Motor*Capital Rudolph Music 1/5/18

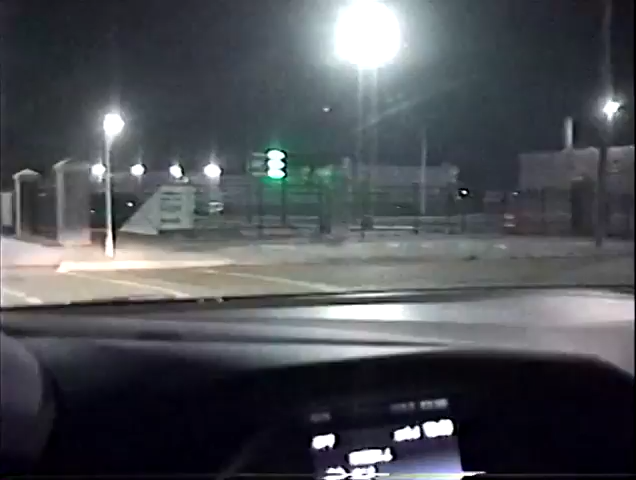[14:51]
I like these townhouses on the left.
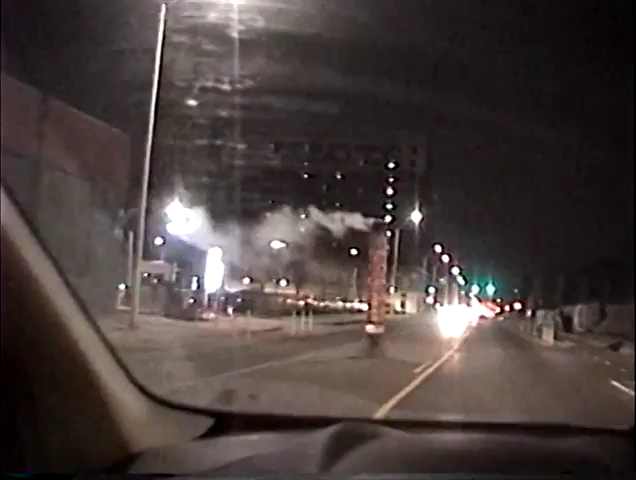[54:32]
Now I'm swinging by the LCA Arena.